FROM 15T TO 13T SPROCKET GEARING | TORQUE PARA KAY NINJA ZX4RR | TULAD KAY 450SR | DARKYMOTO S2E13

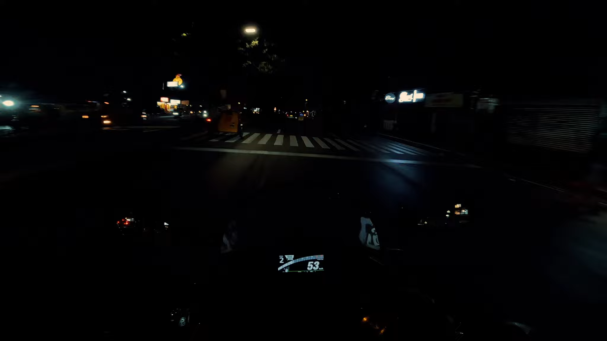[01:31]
Second gear. Pero ngayon kahit parang third gear kaya niyang umarangkada. Medyo tall kasi yung gear ng stock eh. Feel ko ah. Parang aabot siya ng 11,000 or yung power band niya ng medyo late. Kaya natin pinapalitan ng sprocket para mabilis siyang aangat.
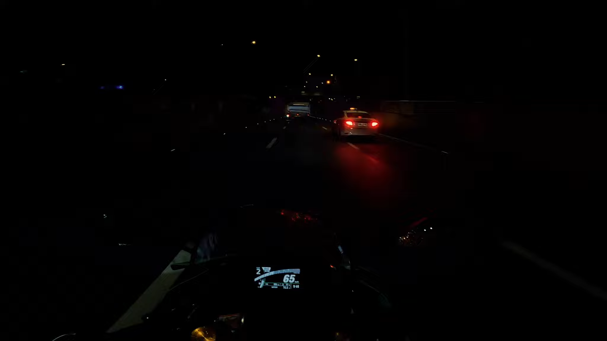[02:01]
Sibat siya agad. Pero medyo basa yung kalsada kaya ano.